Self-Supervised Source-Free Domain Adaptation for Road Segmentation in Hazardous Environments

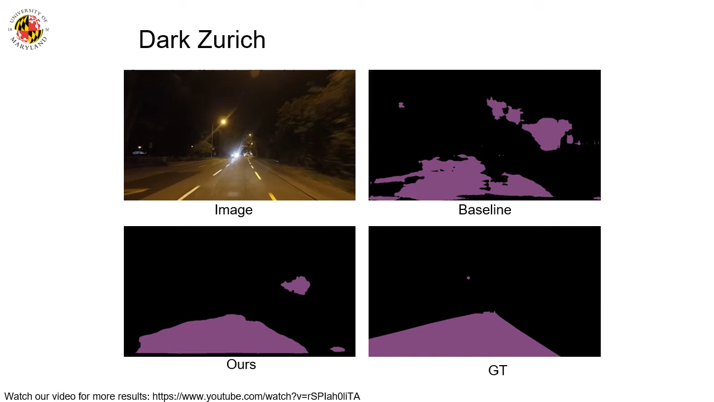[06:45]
We show that SSSFDA improves MIOU by 31.47 points.
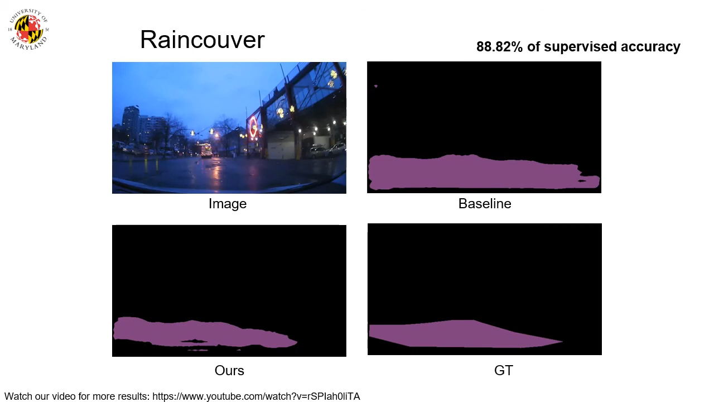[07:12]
This corresponds to a photo taken on a rainy evening.